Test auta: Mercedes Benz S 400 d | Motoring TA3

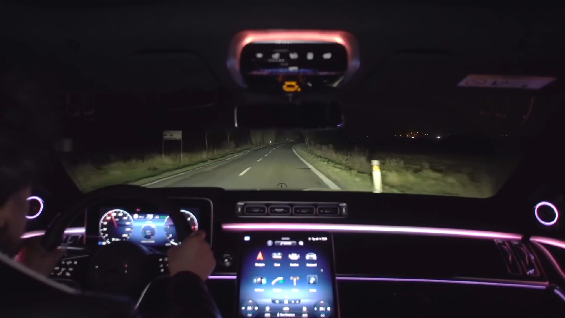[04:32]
Rovnomerne osvetlená vozovka aj krajnica. Všimnite si, vpravo už esko zaregistrovalo oproti idúce auto a podniklo patričné kroky.
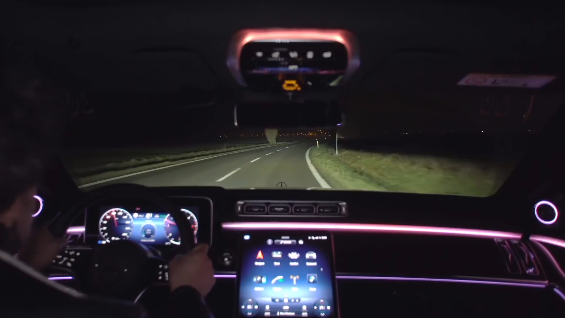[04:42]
Mikrozrkadielka zabránili osoneniu. Kraje pritom stále zostávajú dobre nasvietené. Prípadnú zver, chodca určite neprehliadnete.